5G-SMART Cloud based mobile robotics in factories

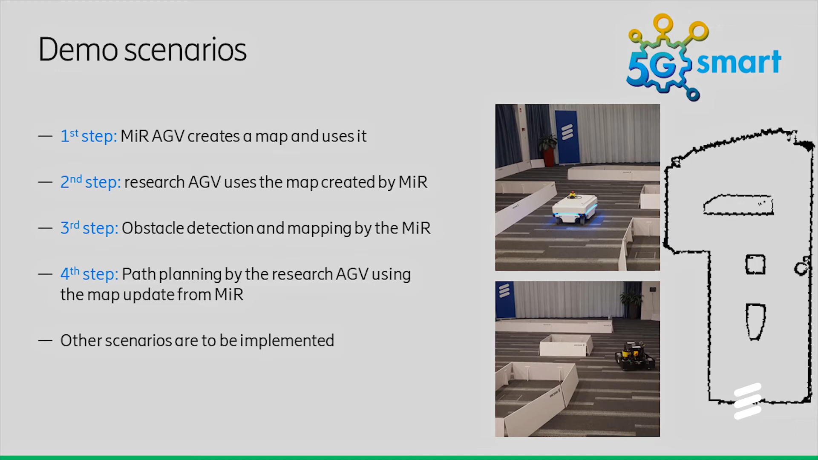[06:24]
And later on, we will use this map, shared with the research AGV, and it will do some navigation based on that, on the track. On the fourth, on certain fourth steps,
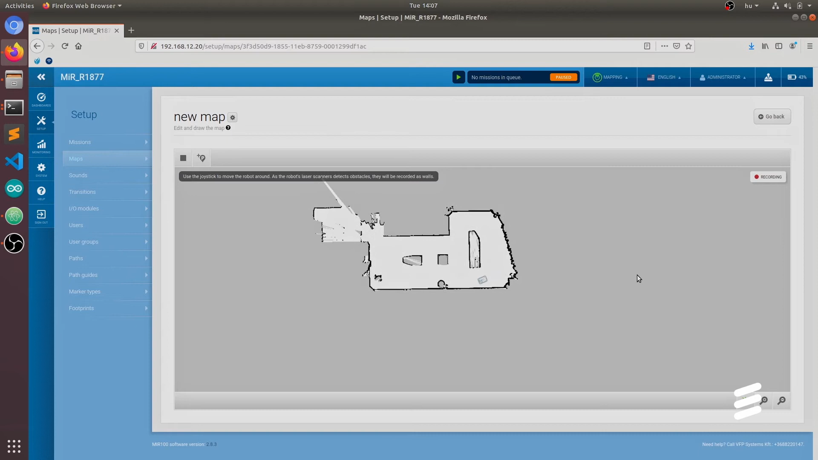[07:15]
Now the Mir AGV is going back to its home position, and the created map is already available in the cloud and shared with the other device.
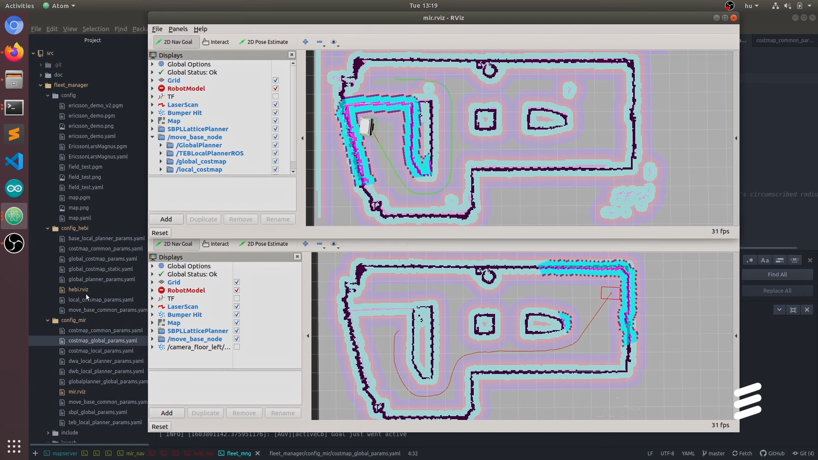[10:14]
and how the global plan is selected by this device, and it's already taking this longer way to the destination.